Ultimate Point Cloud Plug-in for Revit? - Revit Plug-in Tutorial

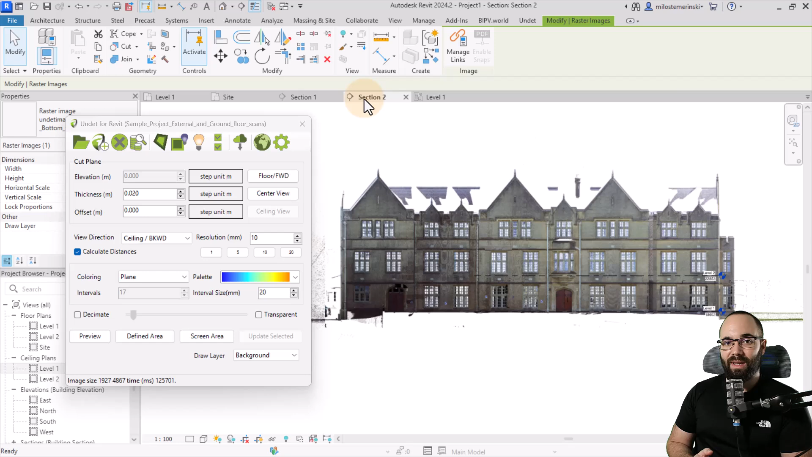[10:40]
Now it's time to actually start modeling. Now I have created a level one floor plan with just a preview.
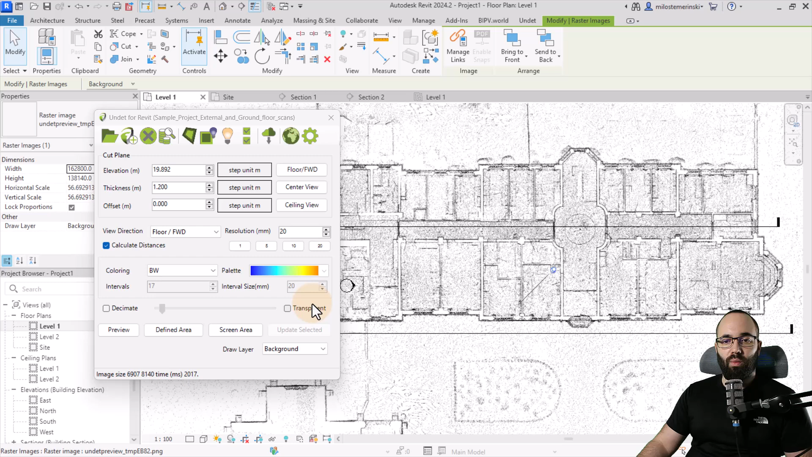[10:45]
However, I want to refine it just a little bit before I start modeling over it. And for that, I'm going to go here and pick the center view option. The resolution we're going to set to five.
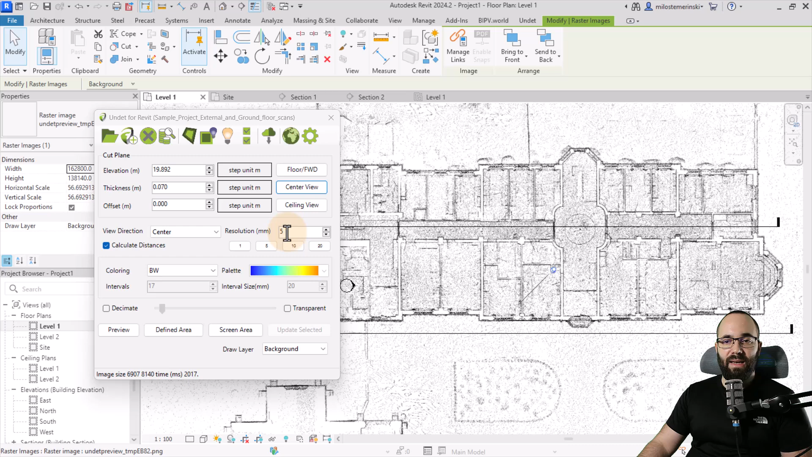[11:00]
And then also I'm going to keep the coloring at black and white. And we want to focus on a smaller area for now. So I just want to set this area.
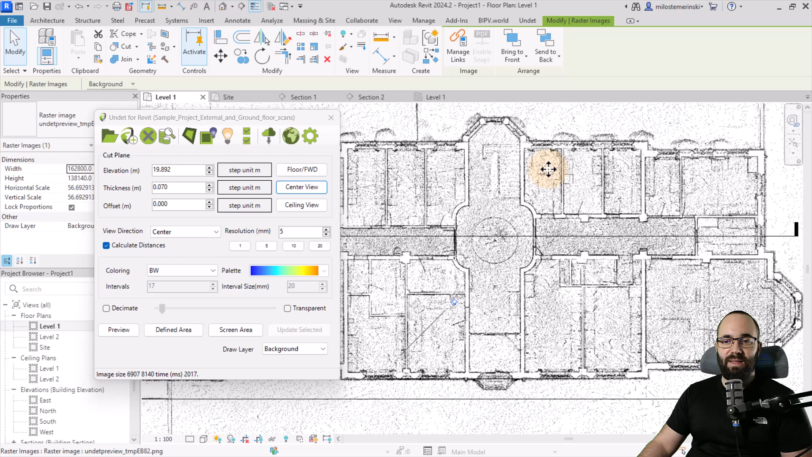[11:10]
So let's go to defined area and then click once, hold, drag out, and then release.
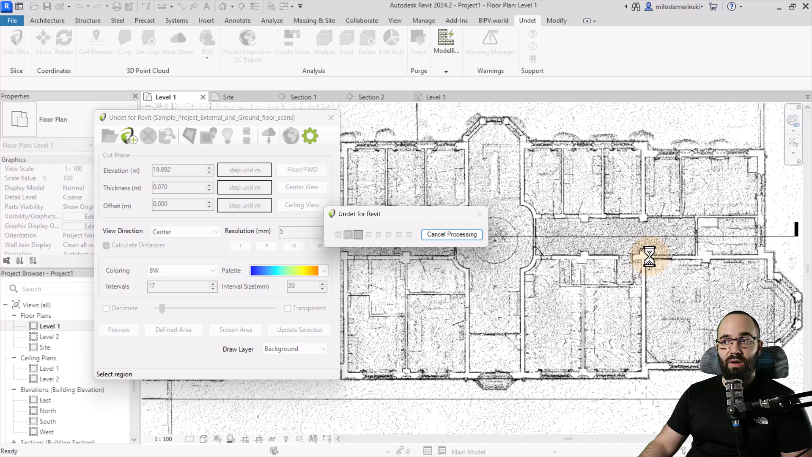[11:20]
And now it's going to start processing and create another raster image. And this is what we get. So as you can see, it's a lot more precise and a lot easier to work with.
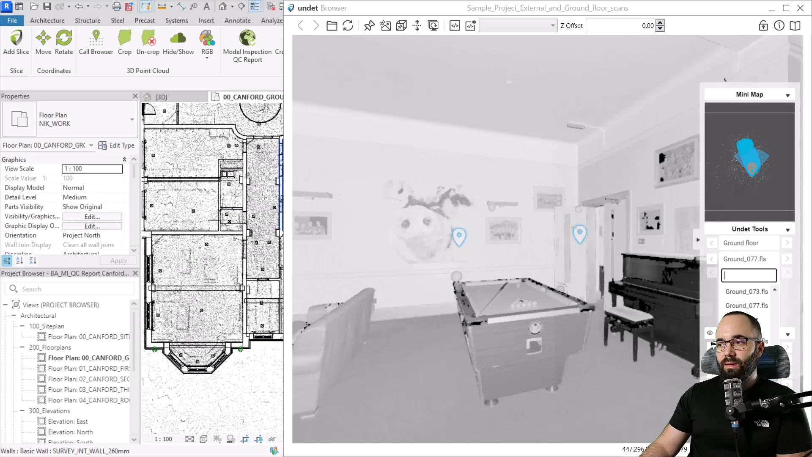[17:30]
Here we can just pick the latest file that we have. And this is what's going to appear. Now here we can look around this room.